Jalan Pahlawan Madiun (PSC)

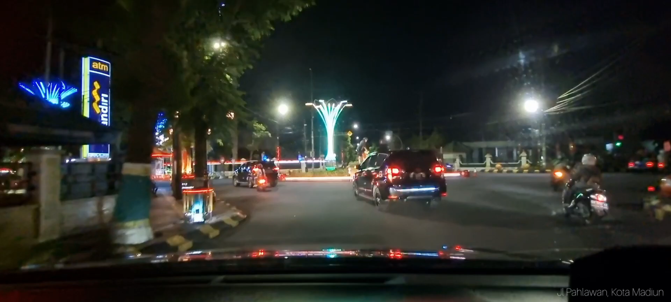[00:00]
Hai jalan-jalan delok lampu jalan pahlawan kota Madiun apa mau ikut
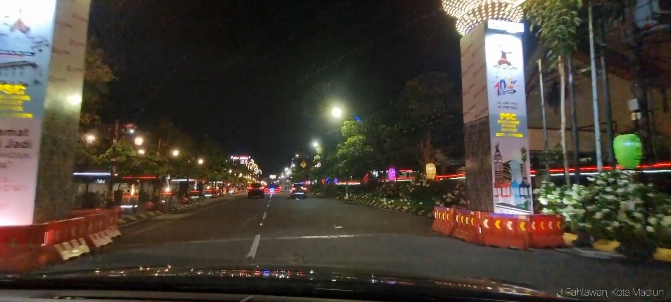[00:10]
saya parkir saya even kek macetlah Hai
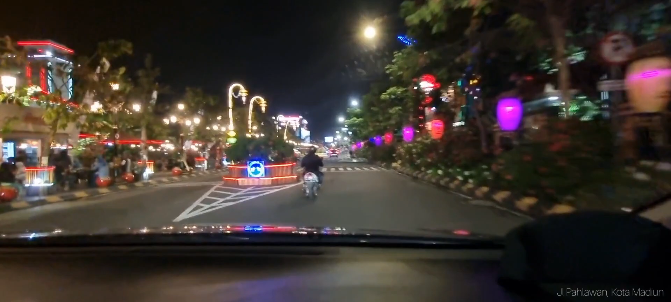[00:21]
teman-teman jadi kali ini kita mau ke jalan pahlawan Madiun ayo